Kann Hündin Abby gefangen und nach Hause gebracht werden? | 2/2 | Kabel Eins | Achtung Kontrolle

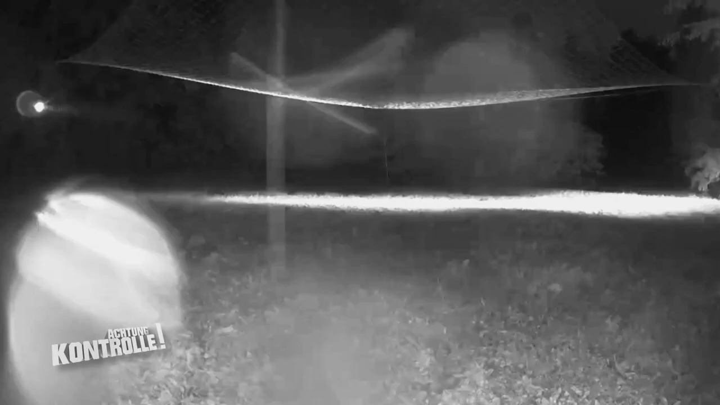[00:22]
Die Tierretter warten, bis der Hund mittig unter der Falle steht.
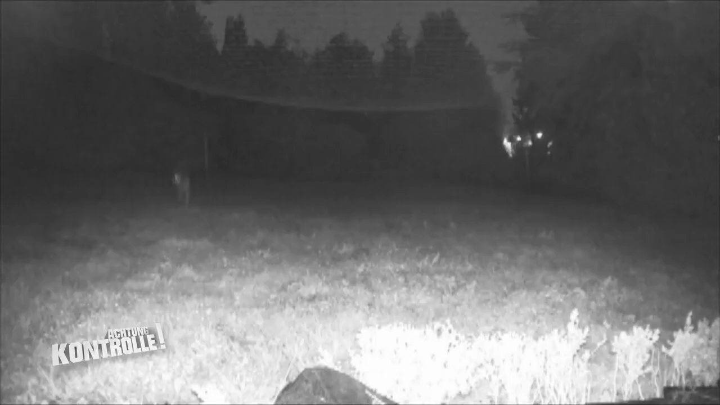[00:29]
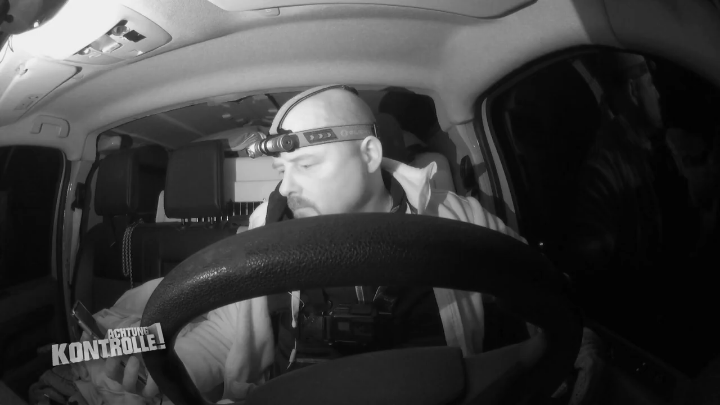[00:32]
Da ist er. Die kommt.
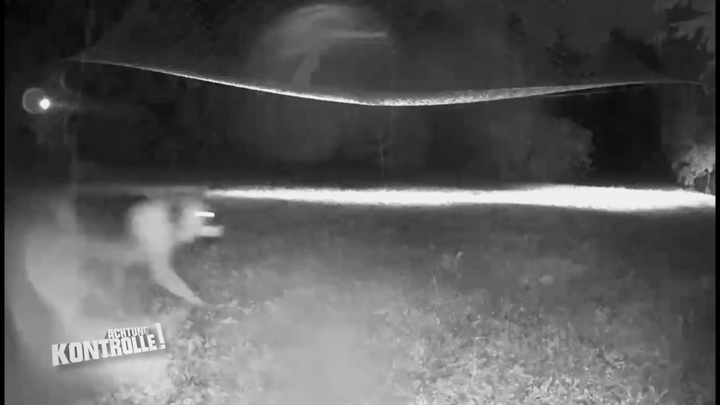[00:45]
Die steht wieder außen und guckt.
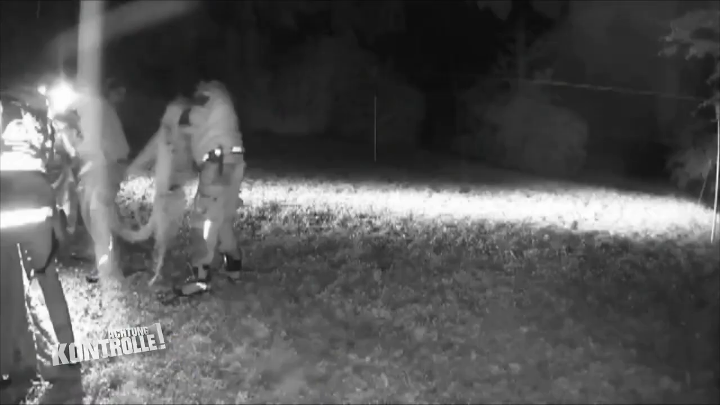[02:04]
Okay. Geht vorwärts, oder? Na, warte mal. So, wir drehen. Jetzt geht's zurückwärts.
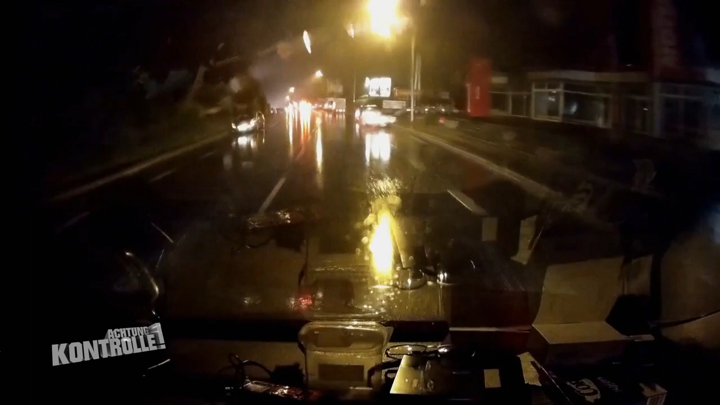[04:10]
Wir fahren jetzt in die Halle von der Dokumentierhilfe. Und da holen wir die Kleine jetzt aus dem Netz. Die war jetzt während der Fahrt, ich habe die eben über meinen Bluetooth-Intercom noch gehört, relativ ruhig. Das hat wohl ganz gut geklappt.
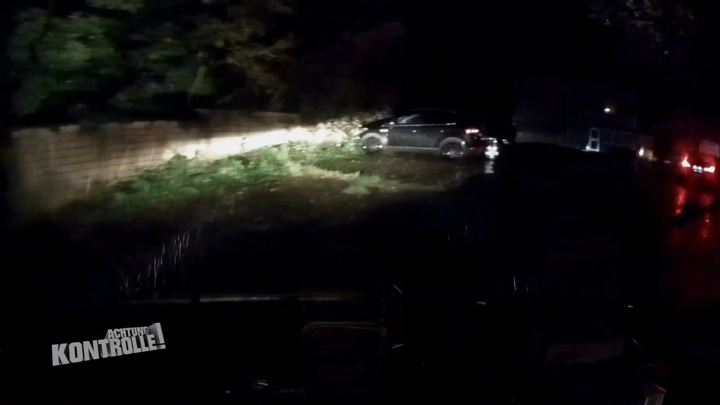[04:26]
Aber die vor Ort aus dem Netz zu holen, das wäre einfach jetzt zu risikoreich gewesen. Einfach deshalb, weil die uns dann hätte wieder abhauen können.
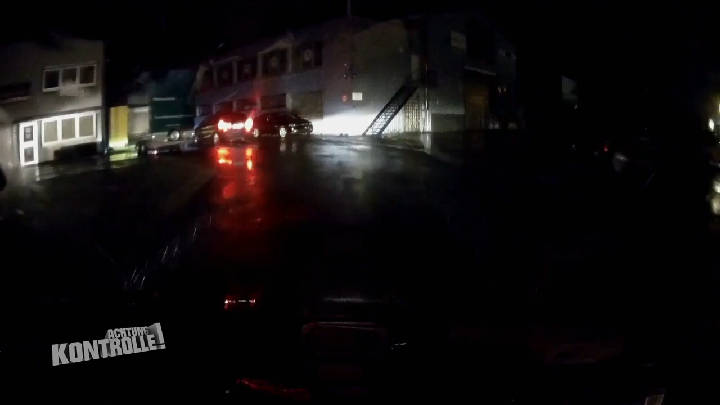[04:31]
Und das Risiko wollen wir nicht eingehen, auf gar keinen Fall. Ich nehme an, wir fahren den Wagen in die Halle. Oder halten direkt vor der Halle. Ich meine, die Kleine ist ja immer noch im Netz drin.